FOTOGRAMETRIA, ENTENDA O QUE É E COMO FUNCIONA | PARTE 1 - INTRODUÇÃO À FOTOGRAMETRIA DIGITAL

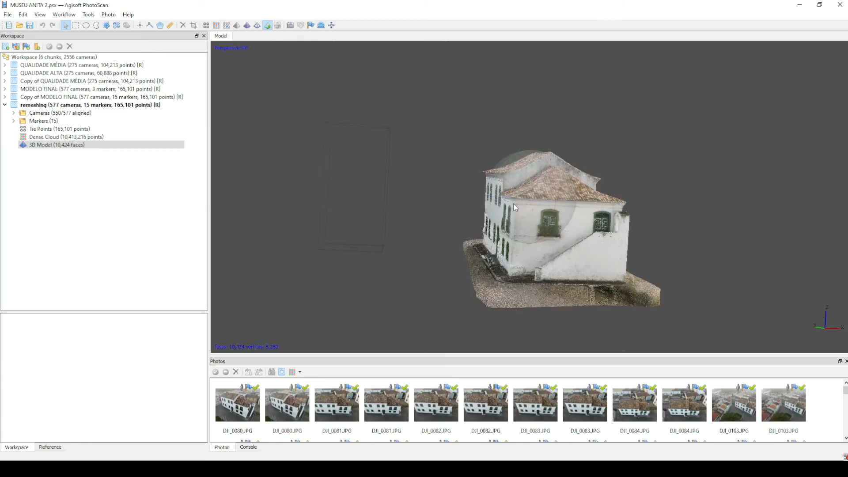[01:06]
Nós vamos ver aqui, numa série de três vídeos, um pouquinho sobre como a fotogrametria digital surgiu e como ela funciona. Vamos ver também alguns dos tipos de técnicas fotogramétricas que nós temos hoje,
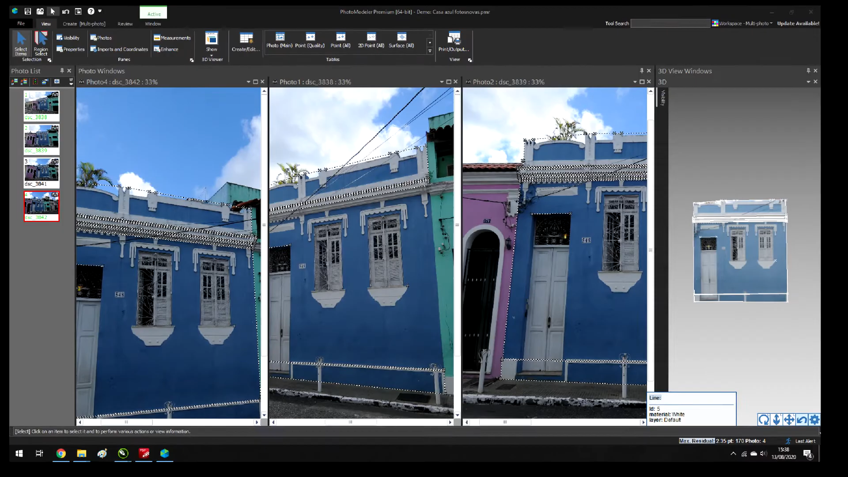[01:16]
que nos permitem corrigir as distorções nas imagens e extrair medidas precisas das fotos, até chegar na técnica de restituição fotogramétrica automatizada,
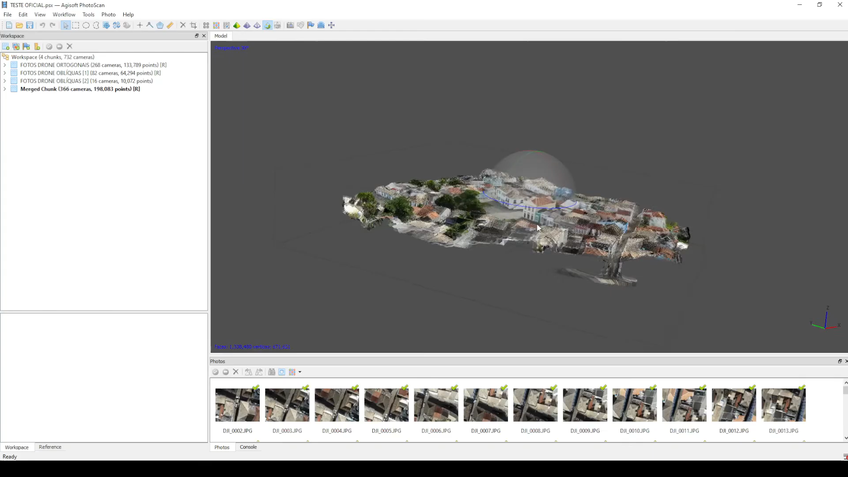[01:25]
que nos permite obter os famosos modelos fotorrealistas.
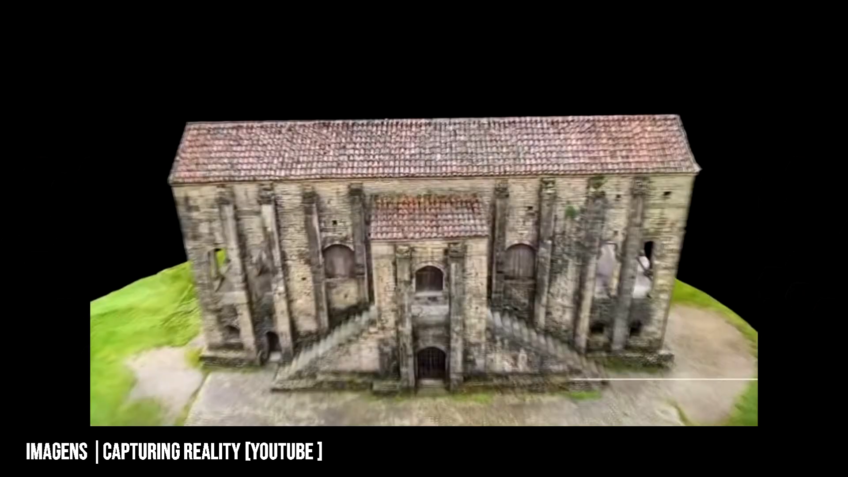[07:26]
e é a partir daí que a evolução super rápida de toda essa tecnologia nos permitiu chegar nas técnicas incríveis que nós temos hoje.
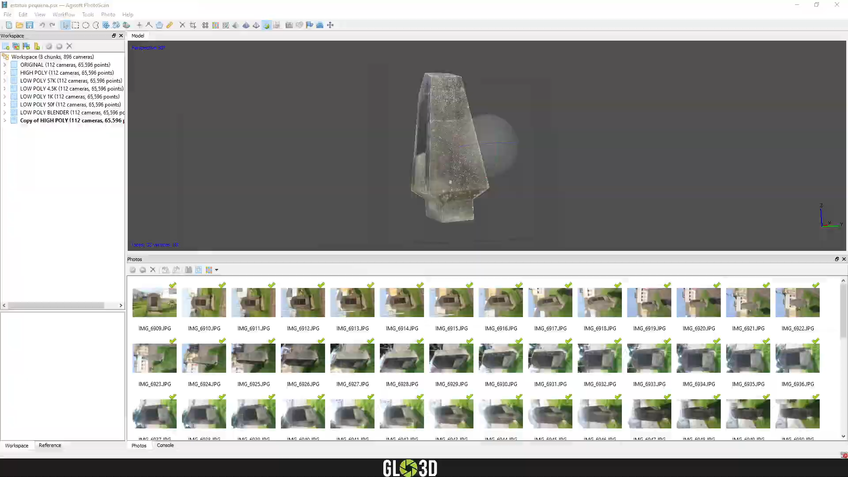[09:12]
E aí a gente tem diferentes técnicas de restituição,
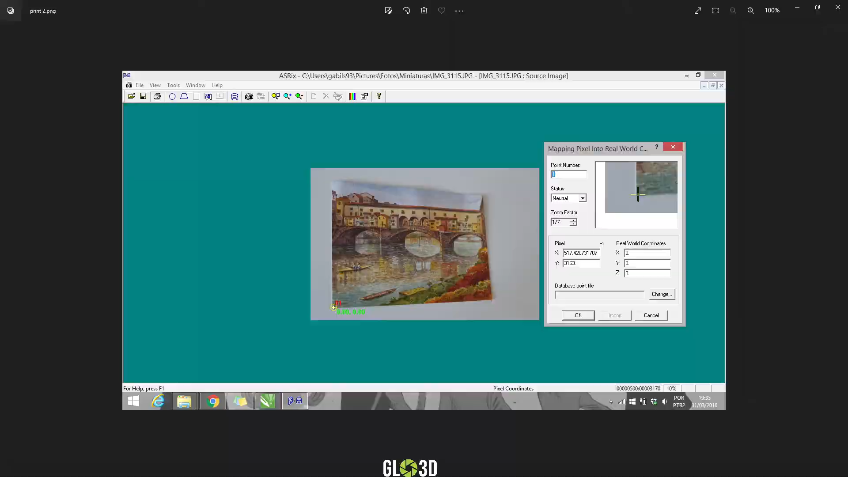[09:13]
algumas mais tradicionais, que envolvem um trabalho manual maior da nossa parte,
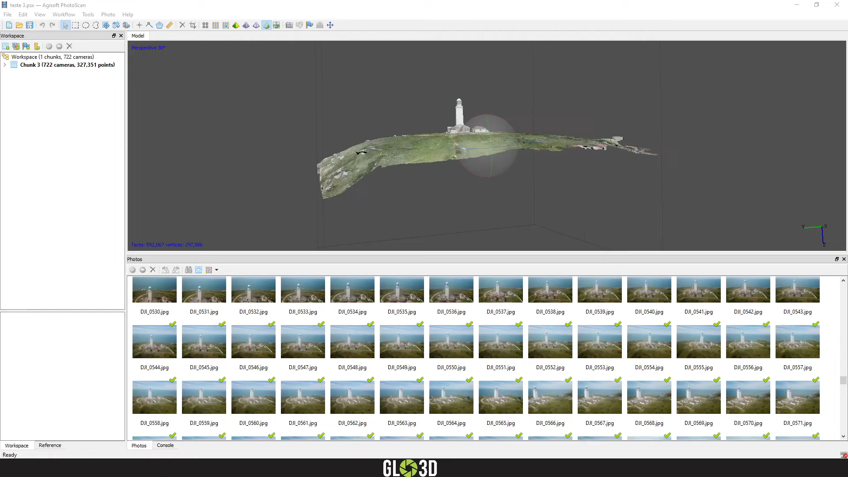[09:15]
e outras mais automatizadas, que nos permitem obter aqueles modelos 3D fotorrealistas maravilhosos.
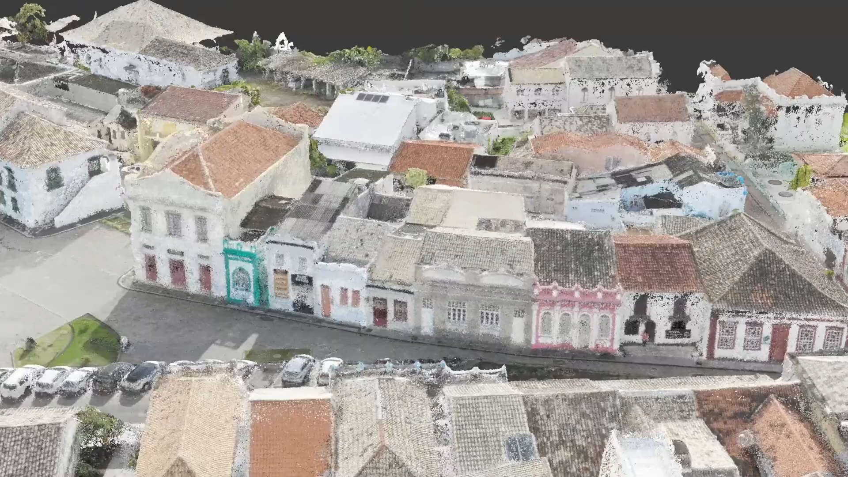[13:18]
De forma bem simplificada, é quase como se a gente escaneasse um objeto, mas utilizando fotos. E nessa série sobre fotogrametria digital, nós vamos ver como que essa técnica de restituição fotogrametrica automatizada funciona no terceiro vídeo.